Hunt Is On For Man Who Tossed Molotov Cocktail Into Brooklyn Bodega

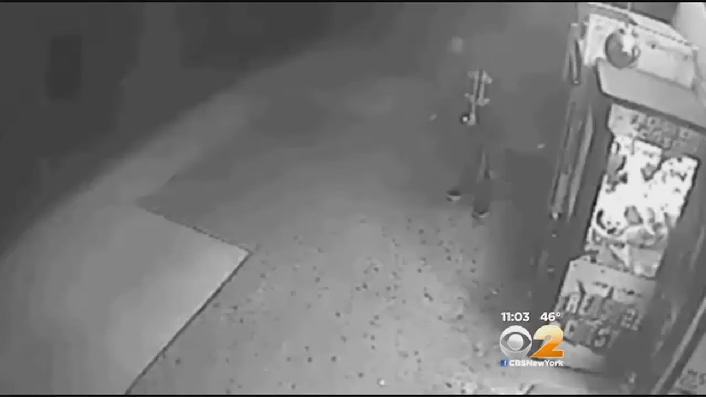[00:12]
The video is as chilling as it gets.
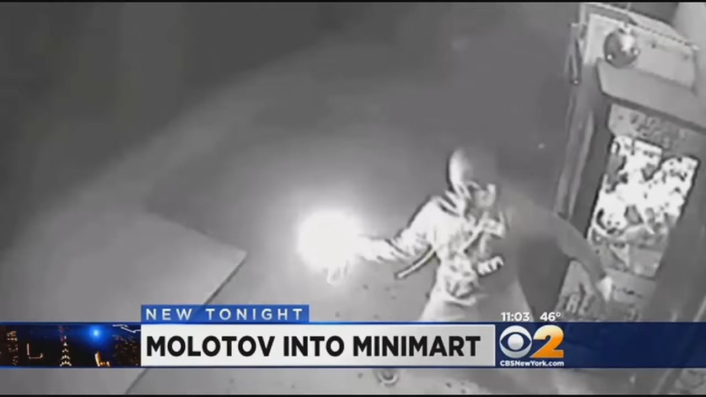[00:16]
A hooded man approaches the 24-hour market on Fort Hamilton Parkway and lights a gasoline bomb.